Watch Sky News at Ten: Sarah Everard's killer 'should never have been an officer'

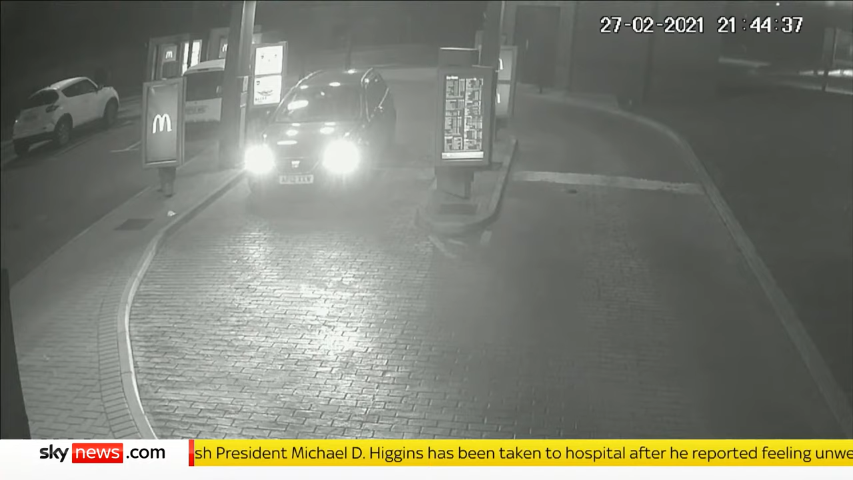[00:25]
But this was Couzens only 4 days before, indecently exposing himself to female staff at a McDonald's drive-thru in Kent.
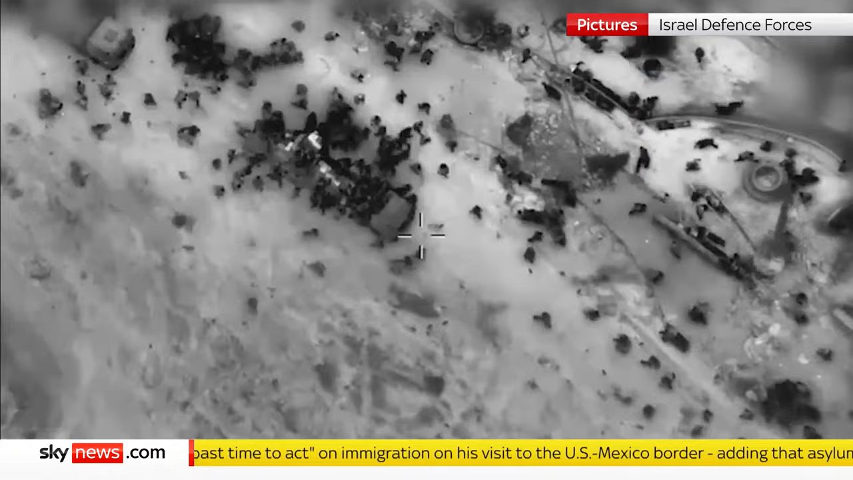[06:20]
Order is breaking down in Gaza as people are getting increasingly desperate.
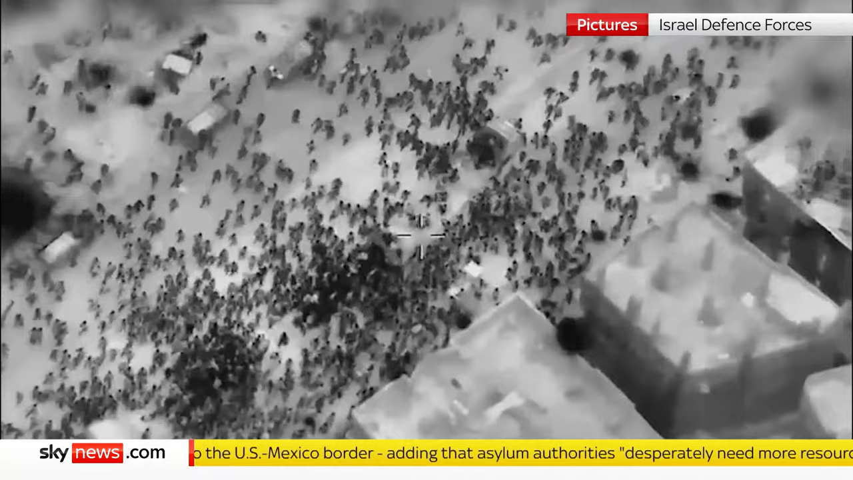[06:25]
This video, filmed by an Israeli drone earlier today, shows hundreds of people surrounding an aid convoy in northern Gaza. But as they did, Israeli soldiers fired on them.
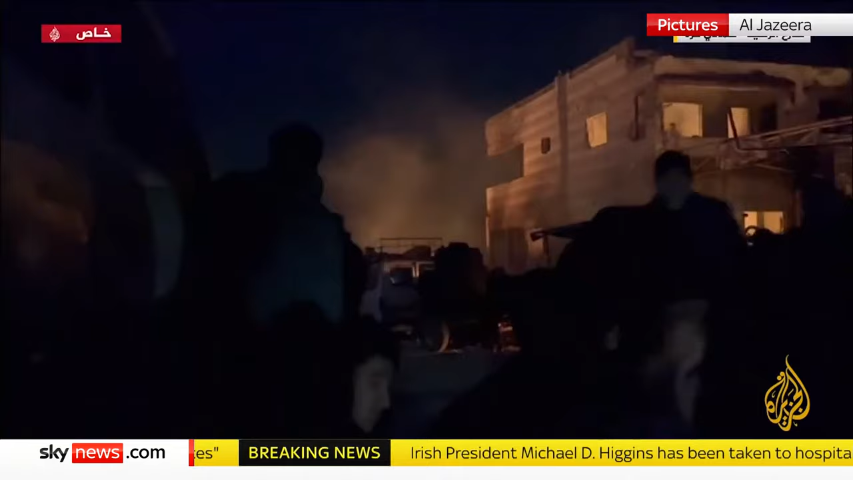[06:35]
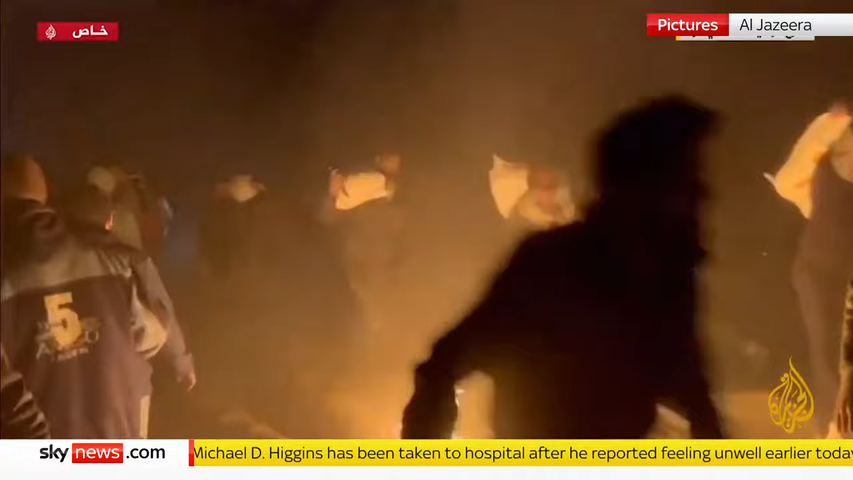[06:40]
The health ministry in Gaza has said that more than 100 were killed and almost 300 wounded, many with bullet holes in their upper body.
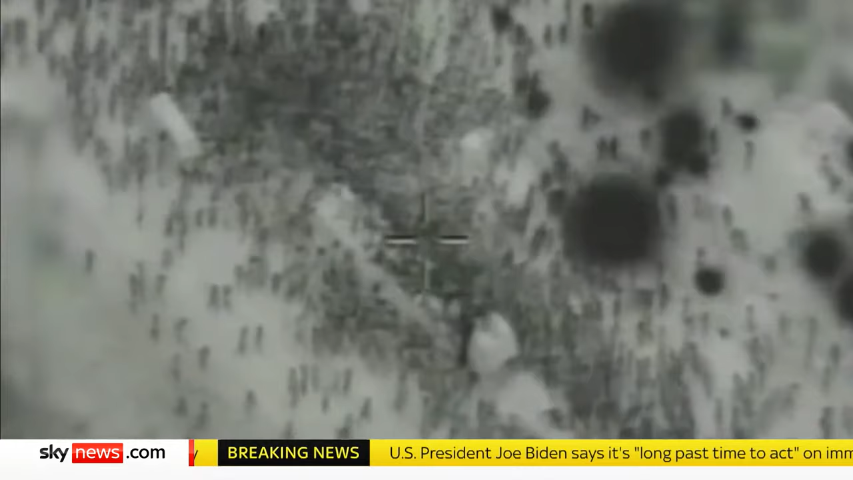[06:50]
The Israeli military claims that some of them died in a stampede,
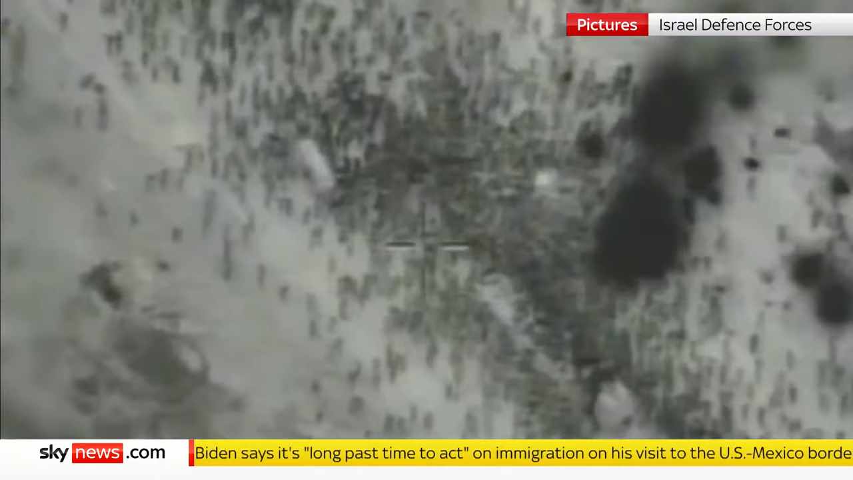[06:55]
but admitted that their soldiers had opened fire because the crowd presented a risk to them.
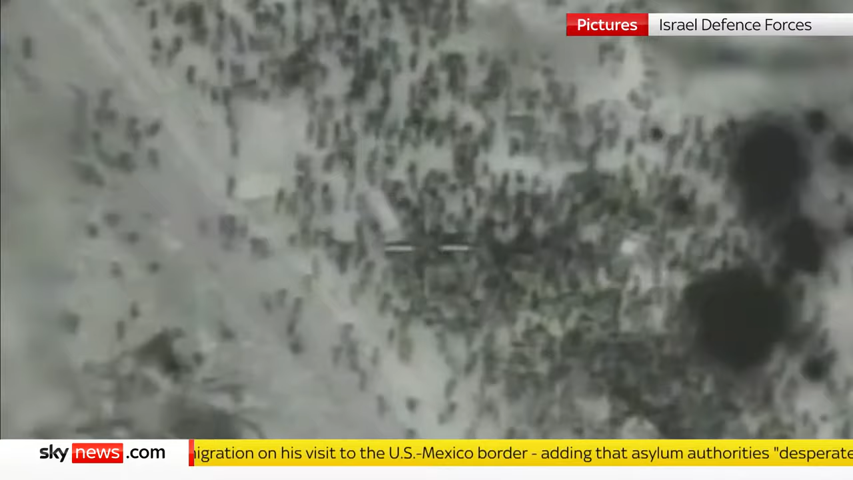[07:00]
By the time I got flour and some canned goods and took it down from the truck, they shot at us.
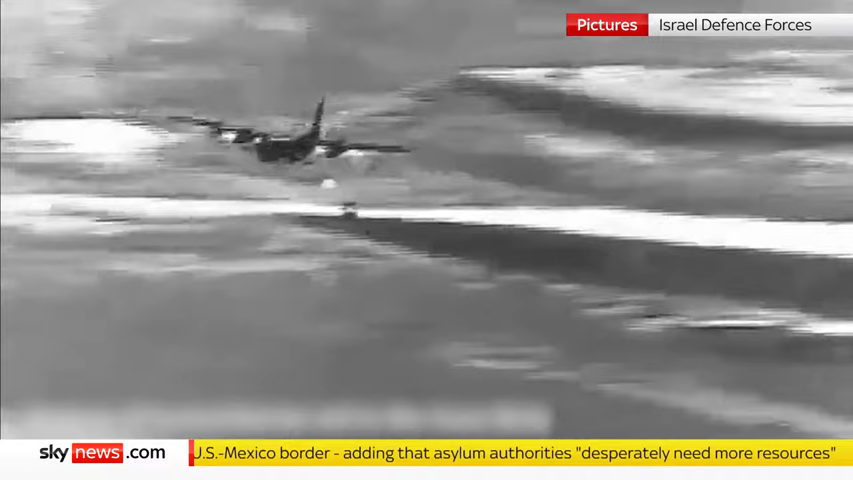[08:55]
The situation on the ground is now so bad that airdrops are considered the most effective and safest ways to get supplies into parts of Gaza.
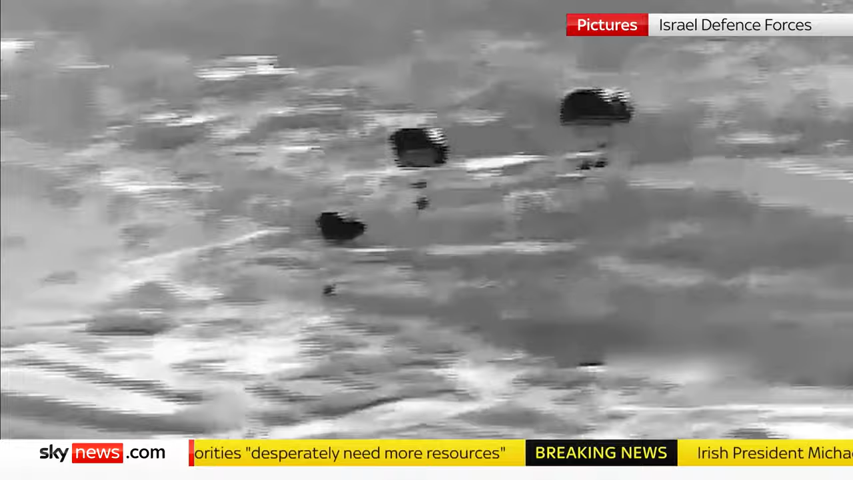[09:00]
In the torchlight, they tear through cardboard boxes for any scraps of food left from the latest drop.
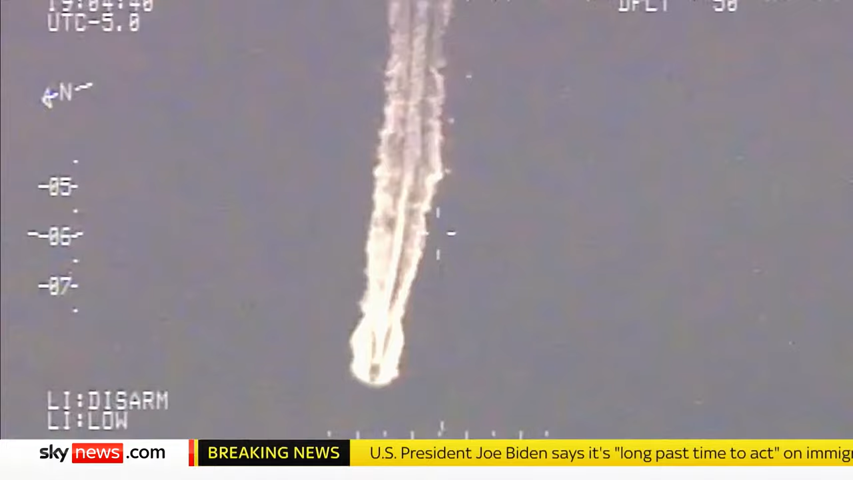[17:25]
They maneuver into the target vessel's wake at high speed. They're using the waves as cover. The smugglers at this point don't know they're there. Then they're spotted, and the smugglers attempt to accelerate away. But the Coast Guard anticipate the move and overtake them and cut across its bow.